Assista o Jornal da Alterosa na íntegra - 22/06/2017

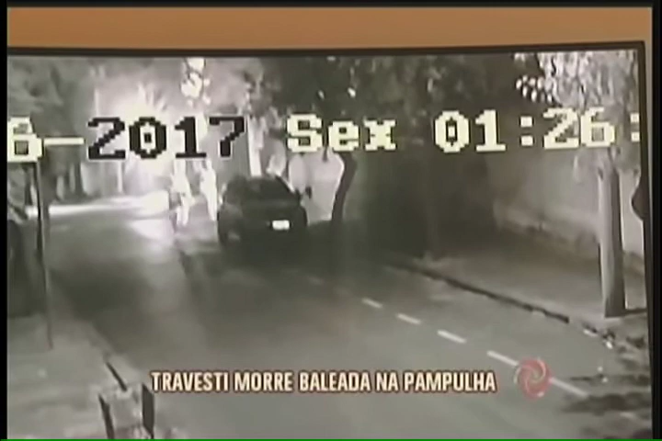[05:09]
Ela foi baleada após um suposto desentendimento com alguém que estava neste carro, flagrado por câmeras de segurança. A travesti ainda tentou pedir ajuda, mas acabou morrendo cerca de 200 metros à frente. Até agora, o autor dos disparos não foi identificado.
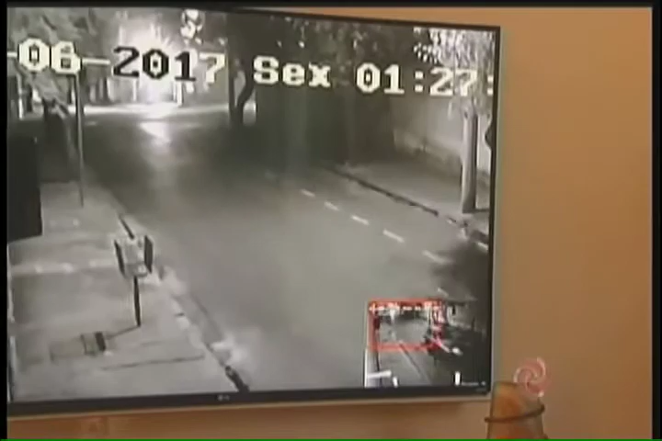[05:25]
O suspeito de matar a travesti na noite dessa quarta-feira também não foi localizado.